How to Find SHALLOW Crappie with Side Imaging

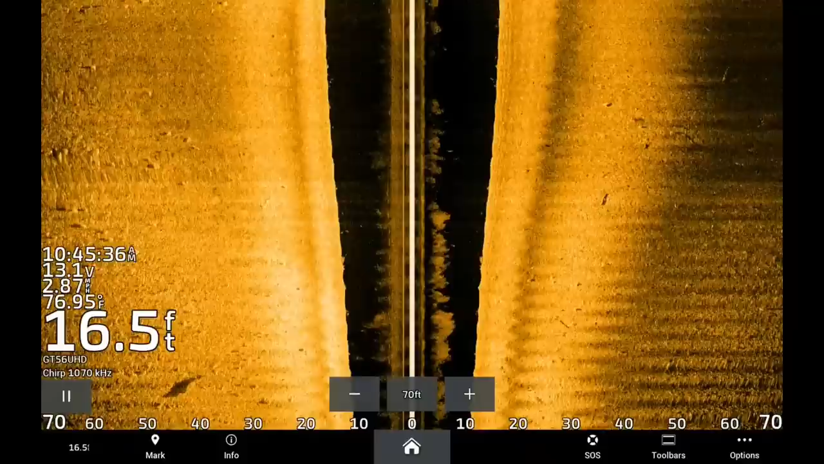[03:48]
On screen: depth 16.5 ft
if there's bait fish and that current brings oxygen as well there's bait fish and oxygen those crappie are going to be there so what you want to do is set your side scan to 70 80 feet left and right and start scanning these areas that are near current flows and these steeper drop-offs into the main current channel or the main river channel as you can see here i found a little piece of brush in super shallow water threw a waypoint on it and i'm going to circle back over it drop the live scope down if you don't have live scope go ahead throw a buoy marker out
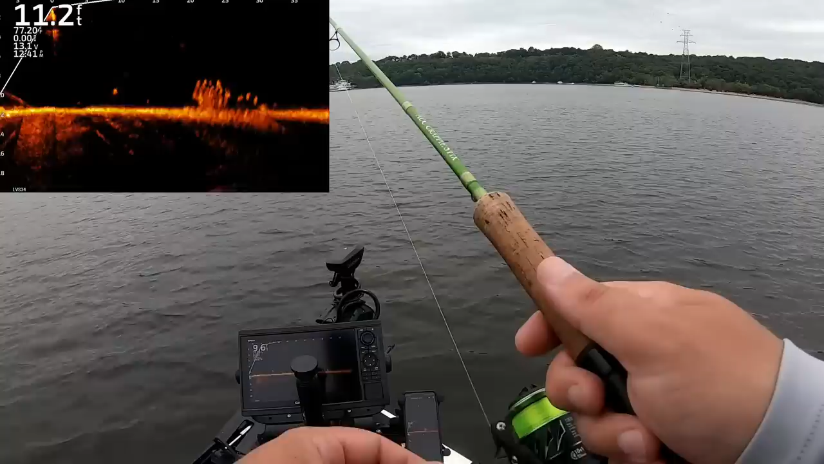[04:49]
there he is took a minute to get him to bite
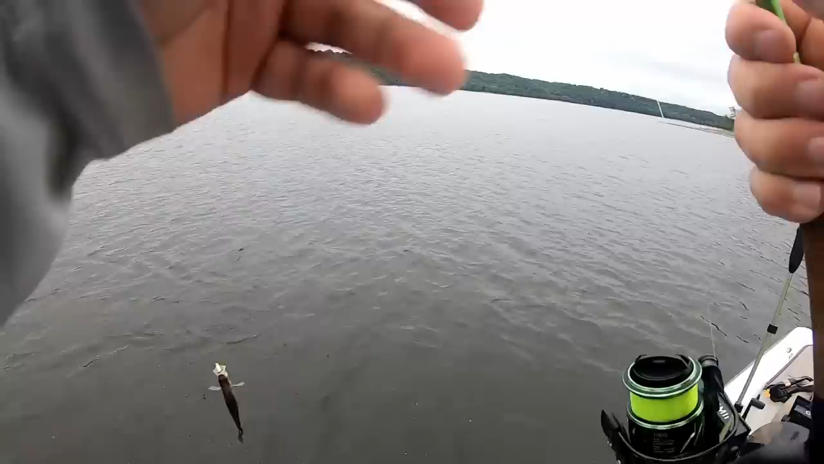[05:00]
there we go some shallow water river crappie anything less than 10 feet i'm going to take as a win right now because typically it's not where i fish these crappie but if you can find little pieces of timber like this
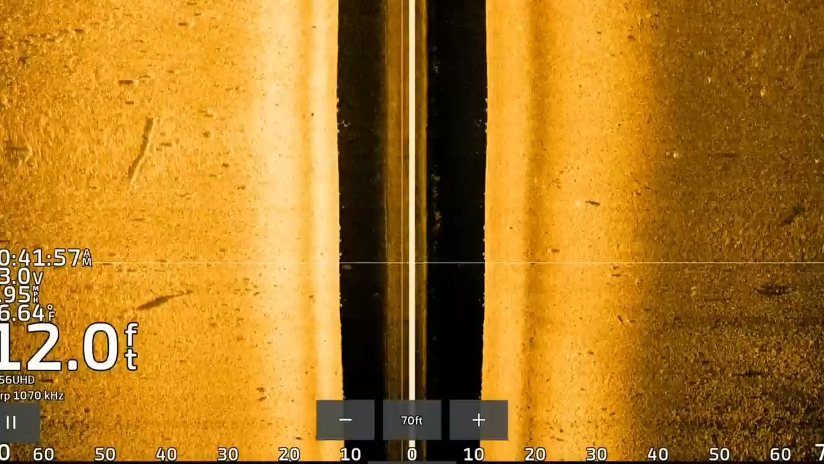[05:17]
On screen: depth 12.0 ft
i think it's it's got to be a stump or something a little piece of brush and there's a ton of bait fish on it too that those aren't all crappie
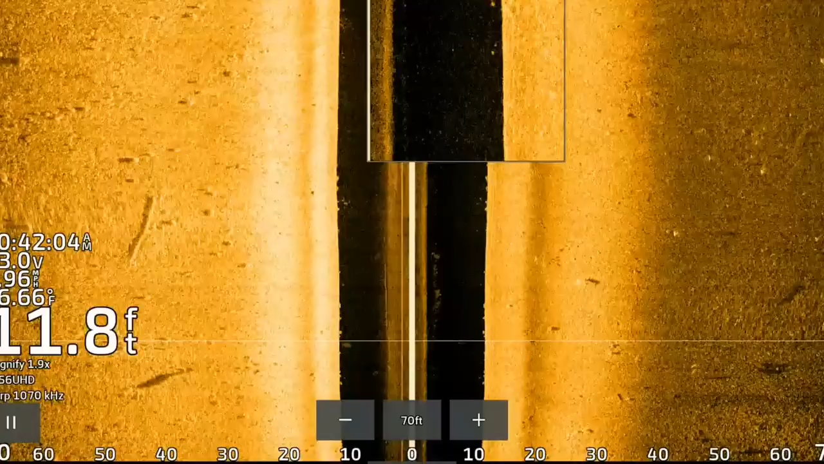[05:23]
On screen: depth 11.8 ft
over the past few days we've had strong winds pushing into this bank and on friday i was out here catching a ton of crappie just kind of
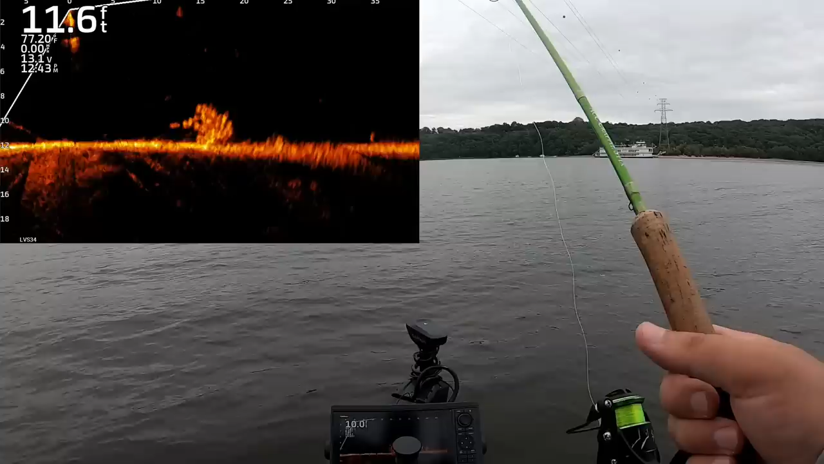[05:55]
On screen: depth 11.6 ft
looks like it is a stump and they're holding there but there's a ton of crappie past it just sitting on the bottom in you know 10 feet of water but the only way you find this stuff is with with side imaging not with live scope live scope helps you like precision cast to it but oh my goodness there's a big school of them back there but
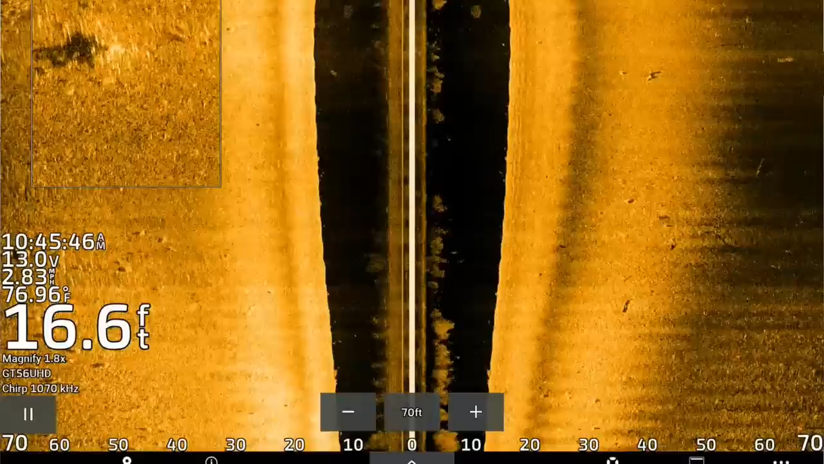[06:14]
On screen: depth 16.6 ft, water 76.96°F
that side imaging that's i just did a screenshot or i think i screen recorded it for you guys that side imaging is what really helps it stand out there he is that's such a such a light bite
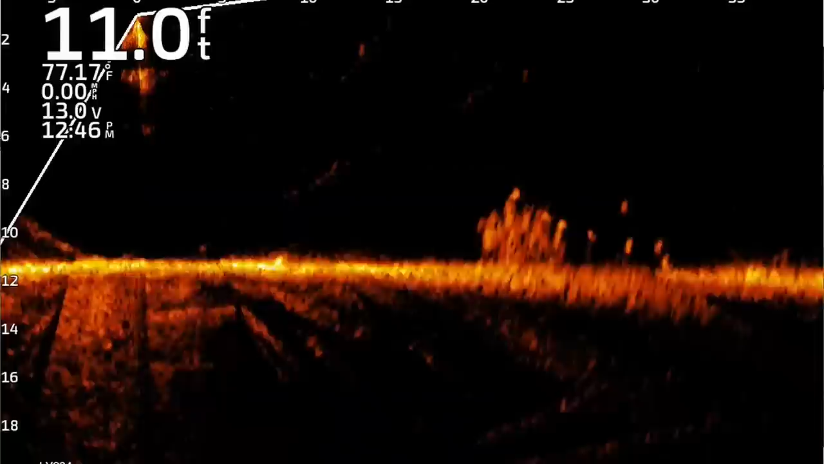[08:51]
On screen: depth 11.0 ft, water 77.17°F, speed 0.00 mph
feet away from the boat you know 30 40 feet away from the boat and then reeling it over the top of them some sort of curly tailor oh
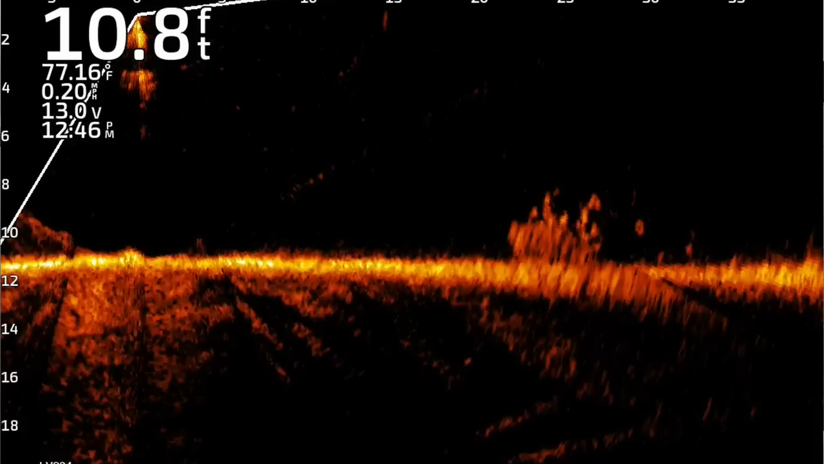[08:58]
On screen: depth 10.8 ft, water 77.16°F, speed 0.20 mph
dang there he was they're starting to get aggressive now curly tail or paddle tail swim bait to trigger a bite all right because i know you guys are sick of the live scope we're going to throw a buoy on this thing pretty much nailed it
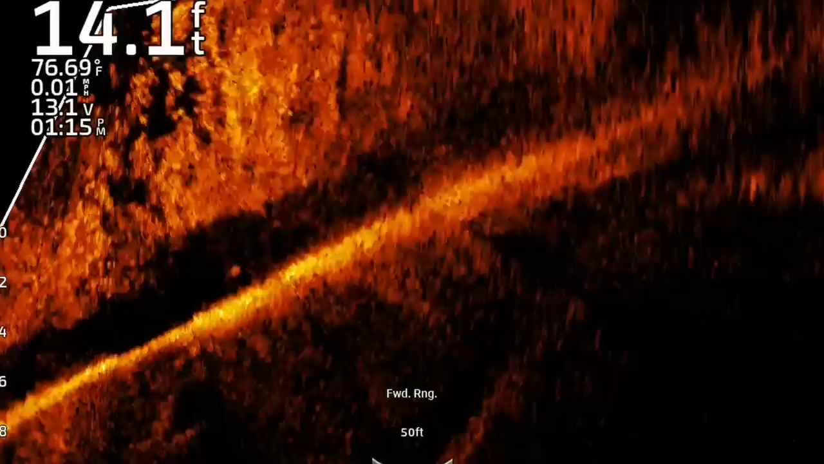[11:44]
On screen: depth 14.1 ft, water 76.69°F, speed 0.01 mph
is in the lake it's got to have a healthy bait population
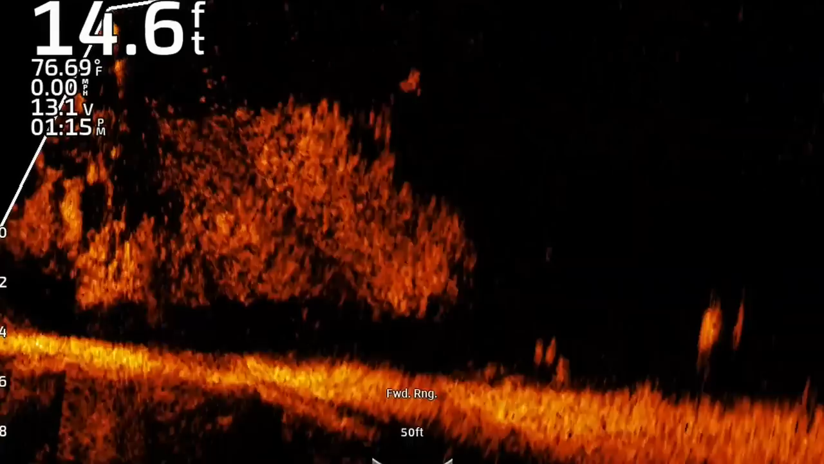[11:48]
On screen: depth 14.6 ft, water 76.69°F, speed 0.00 mph
river systems they have great bait populations like st croix mississippi there's so many bait fish in here
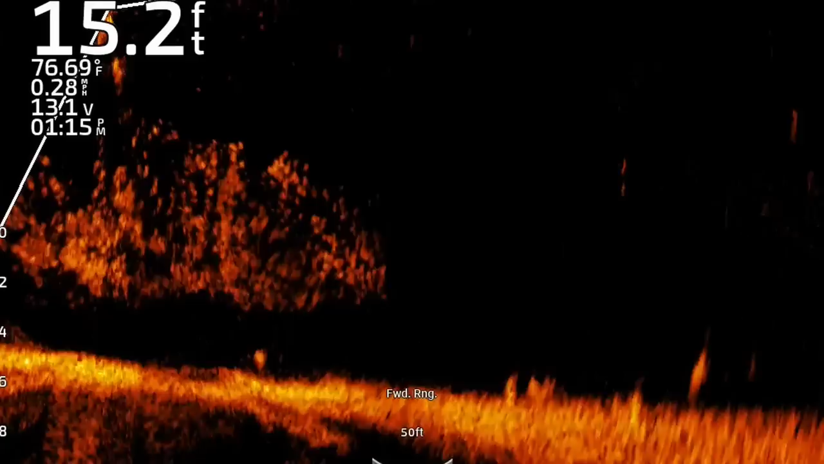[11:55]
On screen: depth 15.2 ft, water 76.69°F, speed 0.28 mph
and that helps grow some really big crappie